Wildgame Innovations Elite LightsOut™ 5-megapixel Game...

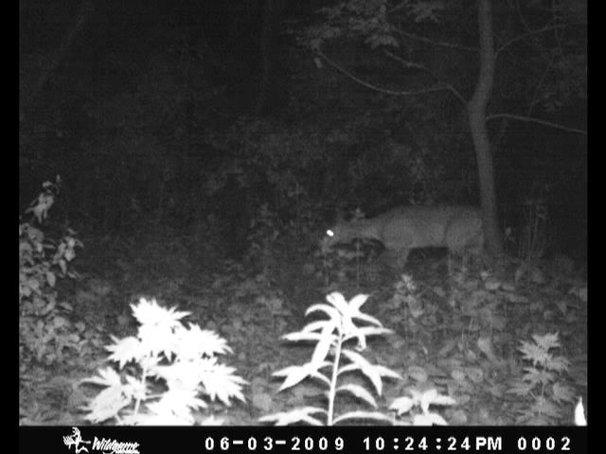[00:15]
It has 48 invisible infrared LEDs plus a new exposure control system for vivid images even at night.